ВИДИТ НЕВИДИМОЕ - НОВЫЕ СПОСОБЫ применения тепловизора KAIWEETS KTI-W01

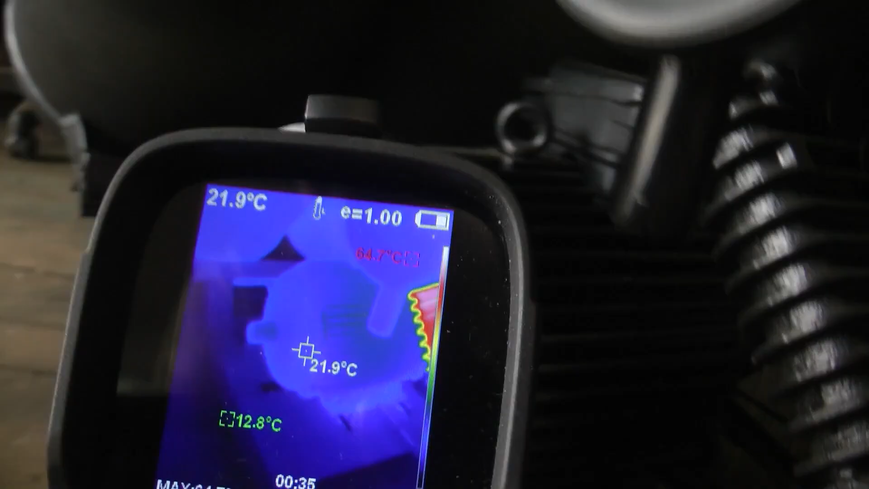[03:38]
On screen: spot 21.9°C, min 12.8°C
Температура электродвигателя поднялась всего до 25 градусов.
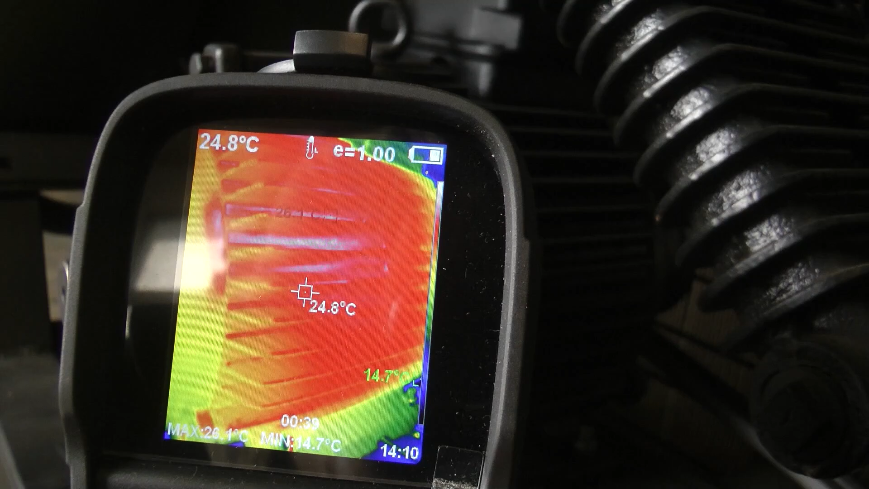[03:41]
On screen: spot 24.8°C, min 14.7°C
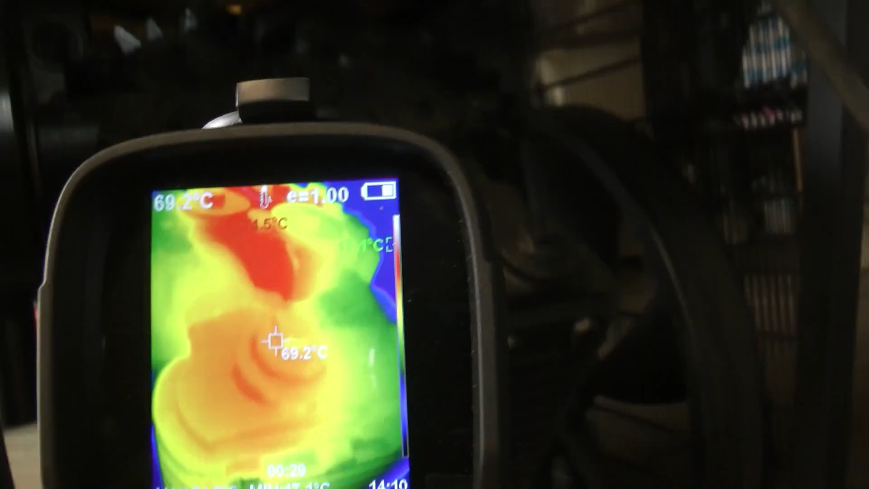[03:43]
On screen: spot 69.2°C
Выше всего выросла температура на клапанных плитах 75 градусов.
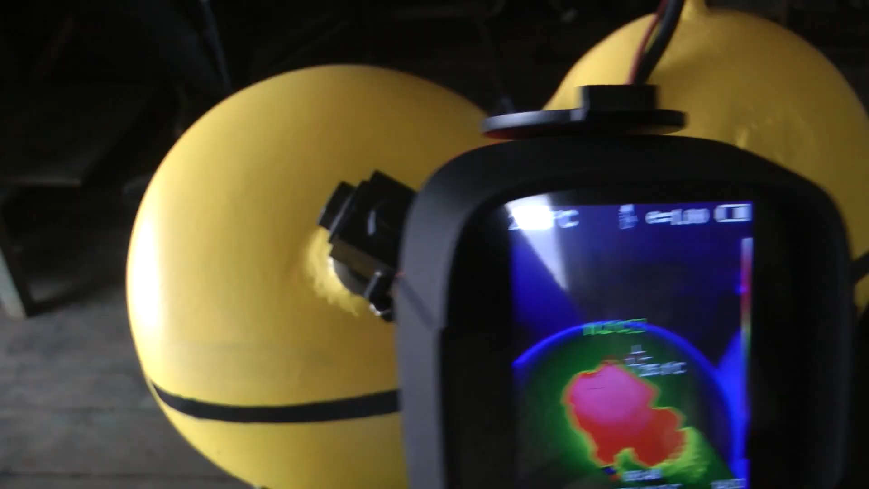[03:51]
Это самое узкое место, поэтому он и нагрелся.
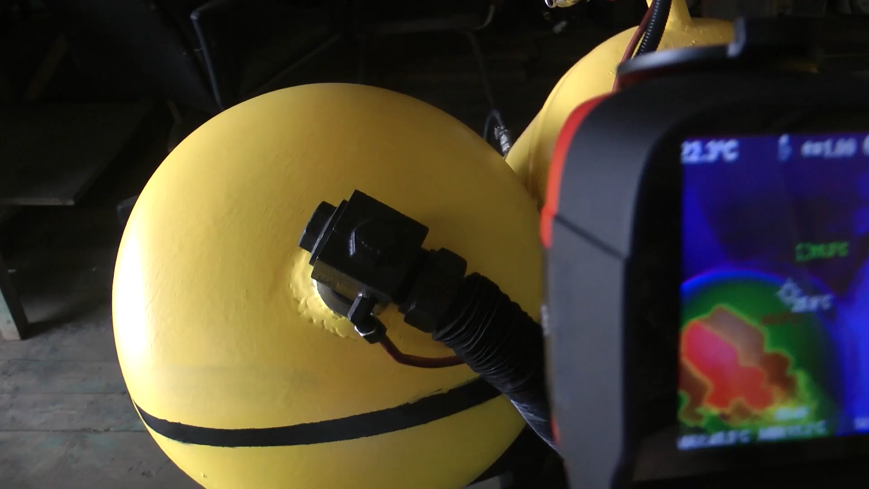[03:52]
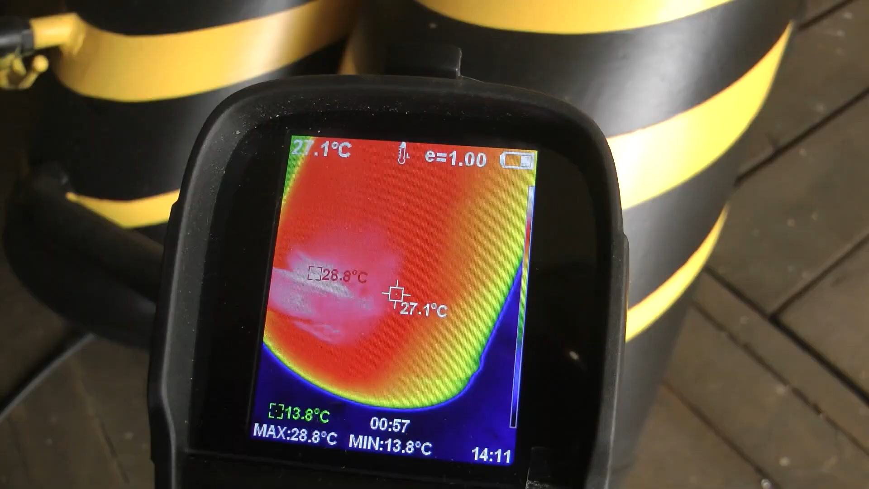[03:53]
On screen: spot 27.1°C, max 28.8°C, min 13.8°C
Ресиверы почти холодные до 20 градусов.
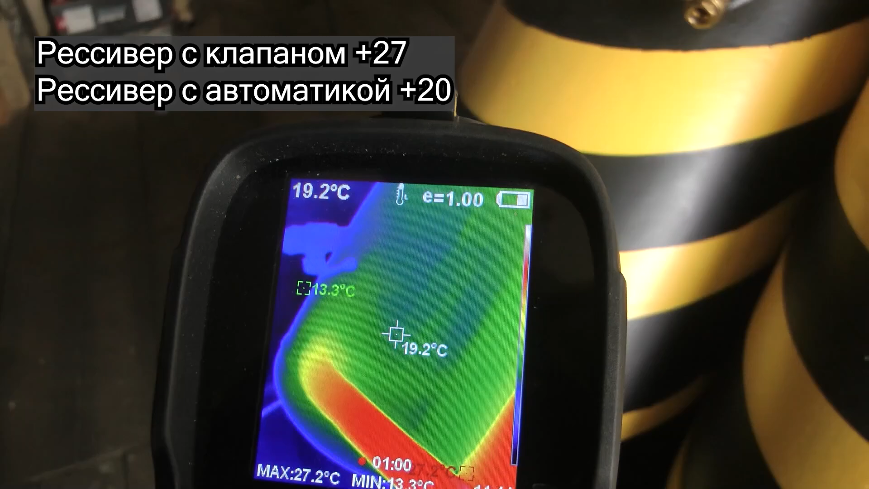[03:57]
On screen: spot 19.2°C, max 27.2°C, min 13.3°C
Тем, что компрессор почти не греется, я доволен.
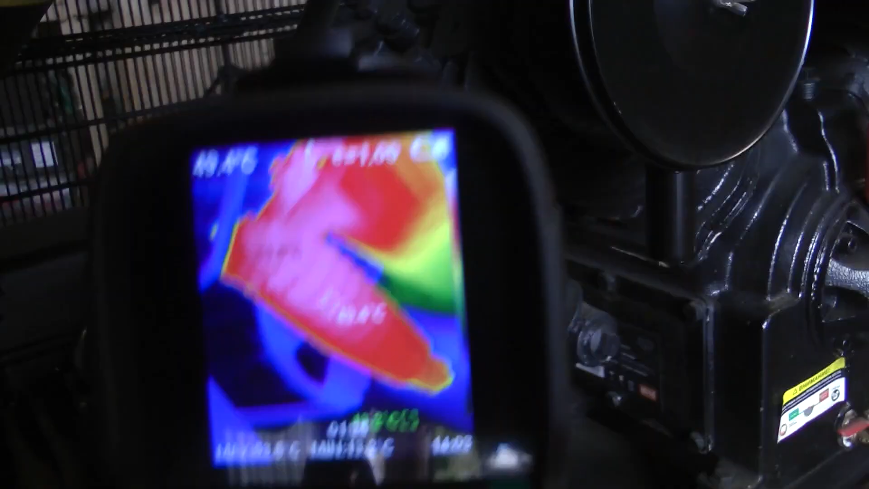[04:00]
Тепловизор незаменим при ремонтных и отделочных работах.
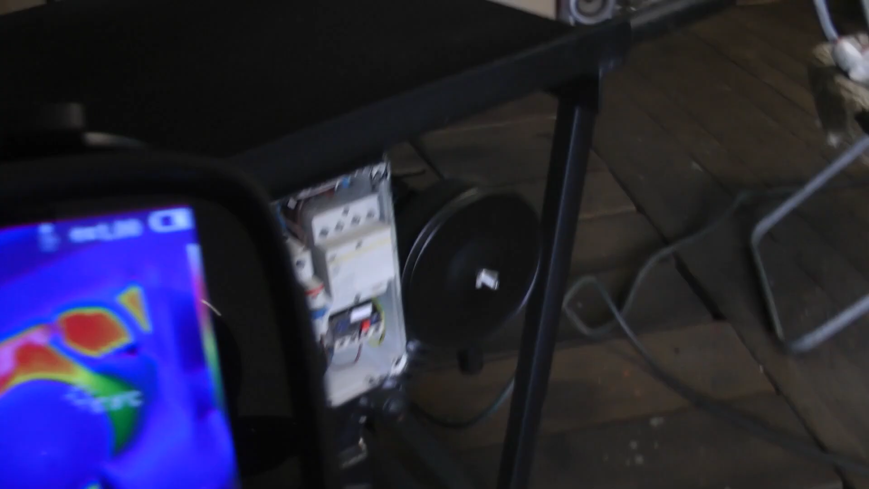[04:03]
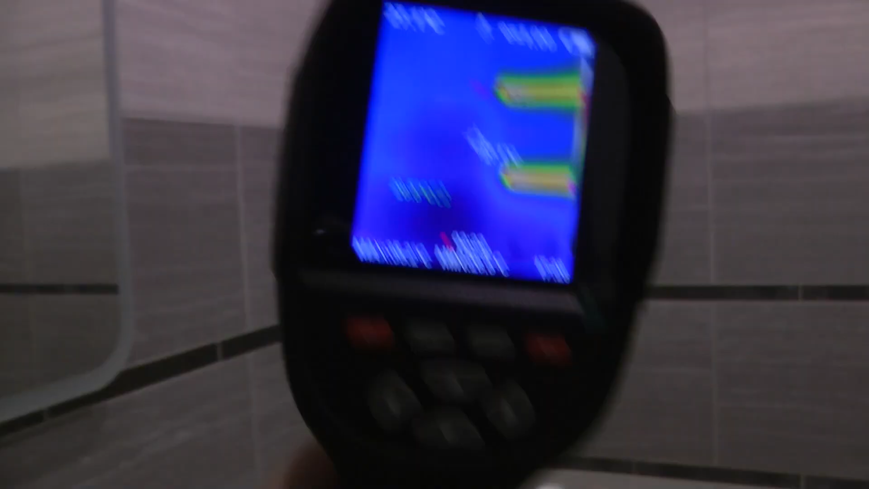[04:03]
При сверлении отверстий вы точно будете знать, где в стенах идут трубы.
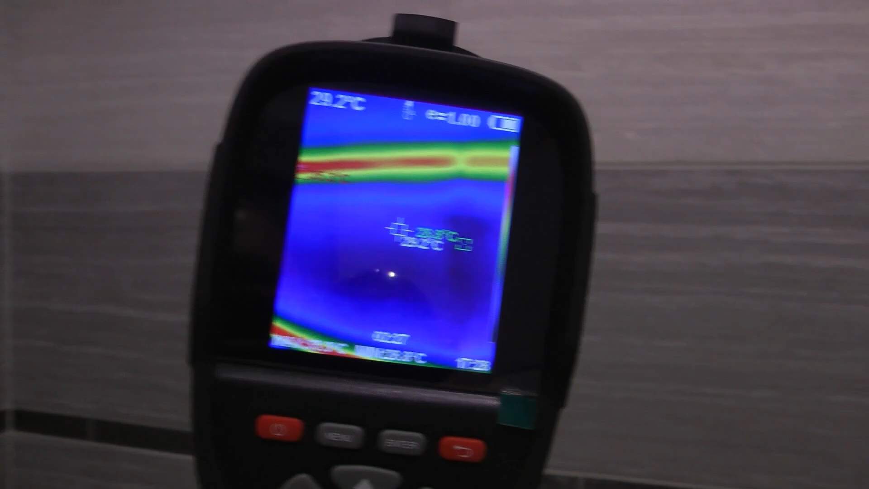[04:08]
То же самое касается и теплых полов. Четко видно, где лежат трубы.
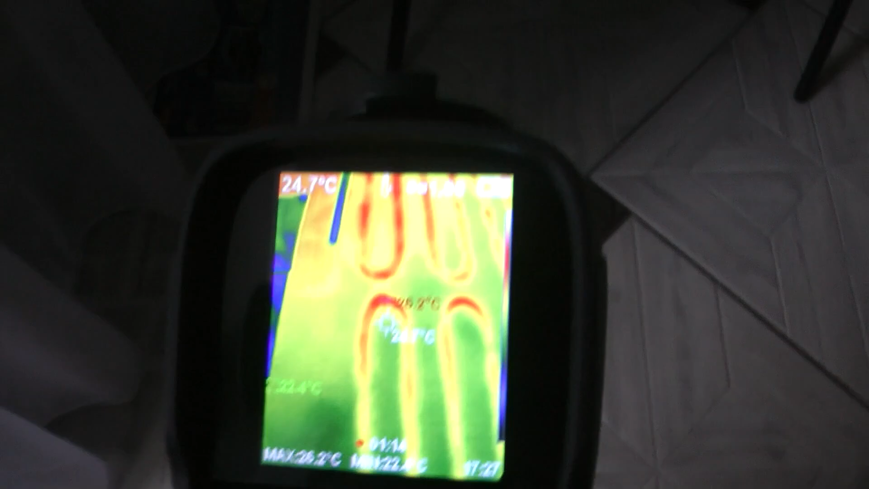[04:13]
Быстро найдется и место протечки.
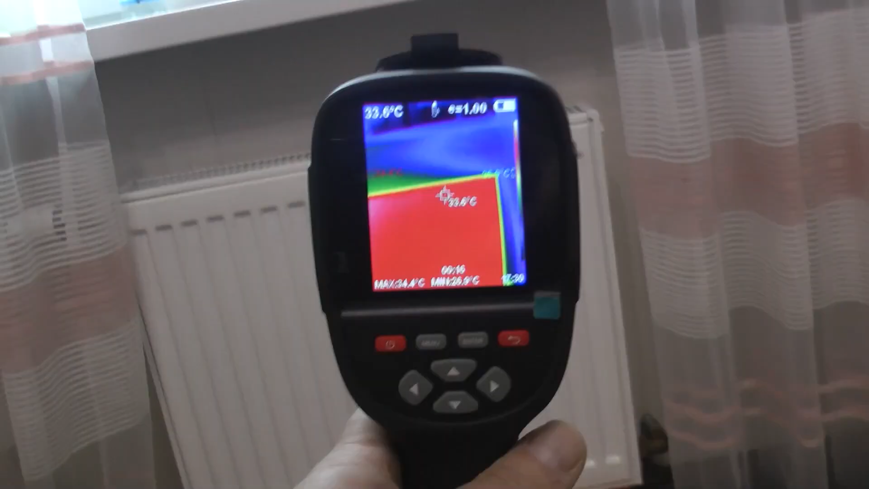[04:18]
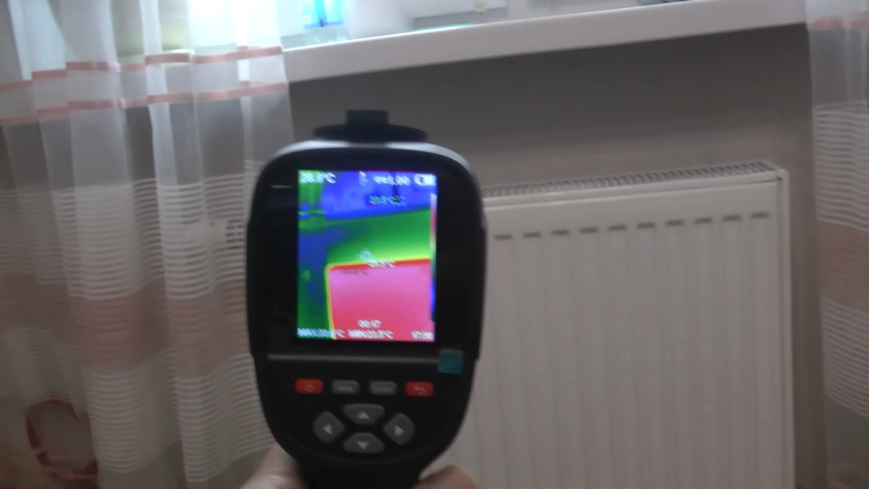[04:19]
Можно проверить, не завоздушен ли радиатор отопления.
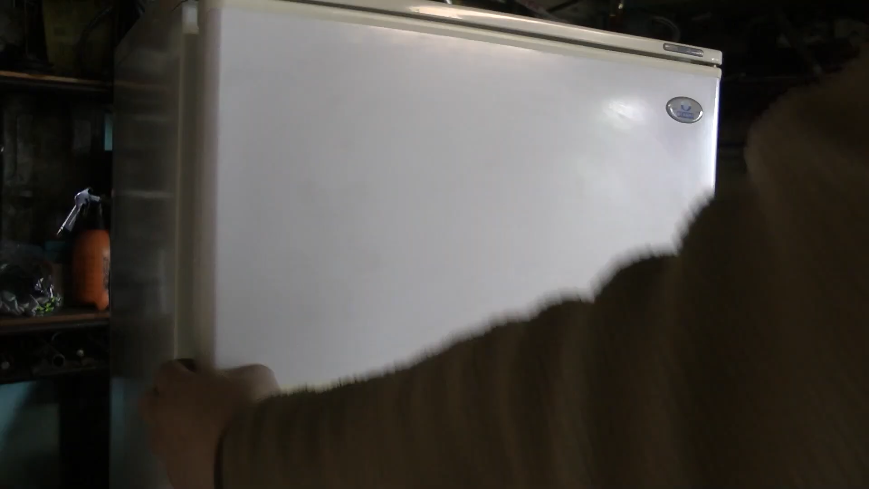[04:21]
При ремонте холодильника тоже незаменим.
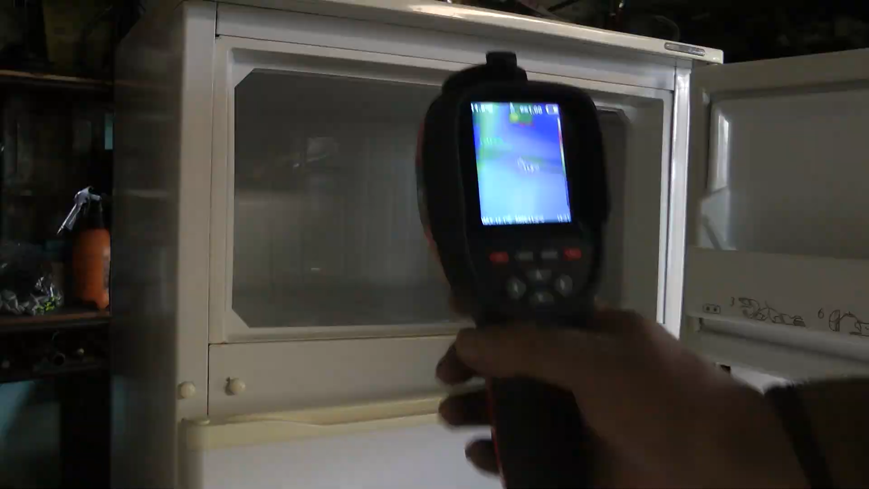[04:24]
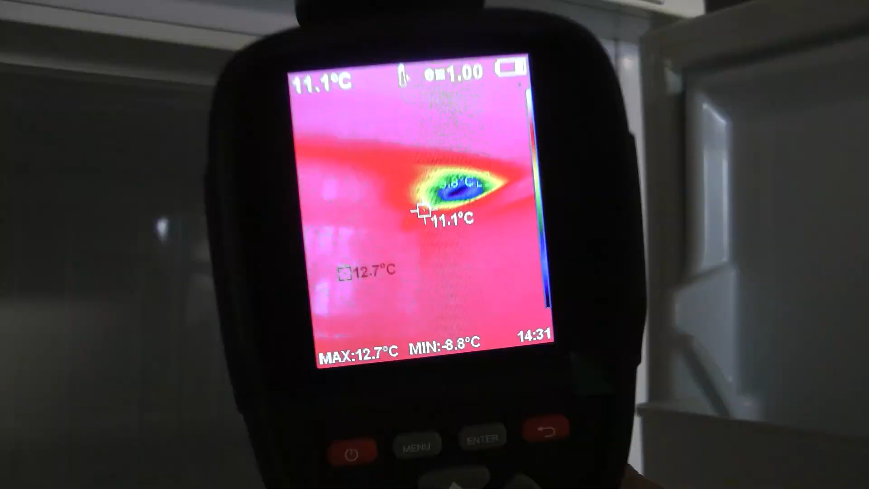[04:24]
On screen: spot 11.1°C, max 12.7°C, min -8.8°C
После включения почти сразу видно, холодит ли холодильник.